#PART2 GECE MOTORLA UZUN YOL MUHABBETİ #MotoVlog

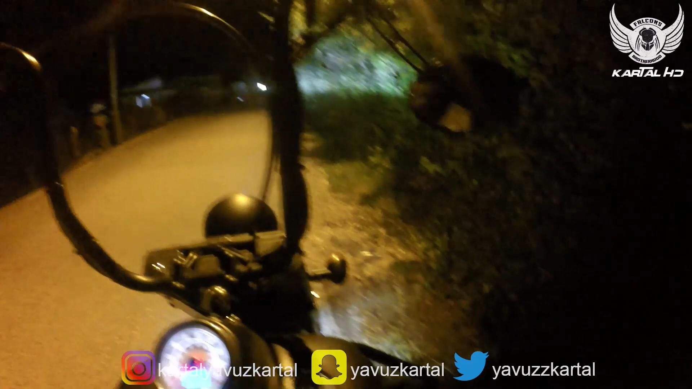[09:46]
Evet beyler, bayanlar, şu an hedefimize ulaştık. Bizim çocukların farlarına benziyor. Yo, arabanın tek gözüymüş. Uhanın avradını biraz beklemişim, buhar yapmış gözlük. Araba ışığı, araba olduğunu seçemedim. Vah!